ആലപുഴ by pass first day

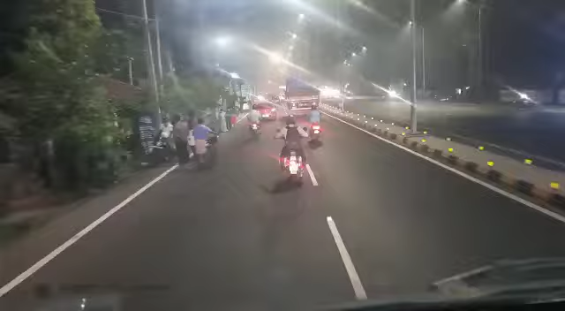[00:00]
This is the bypass traffic The signal on the bypass The signal is blocked
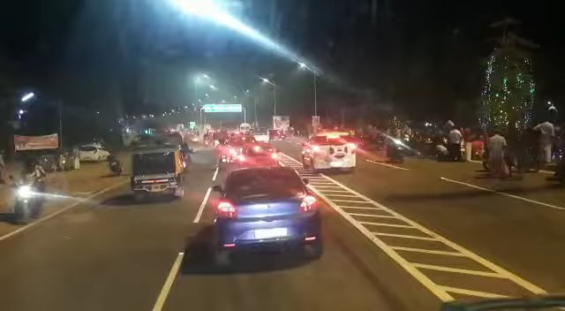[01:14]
Bypass block is in the middle of the road Bypass block is in the middle of the road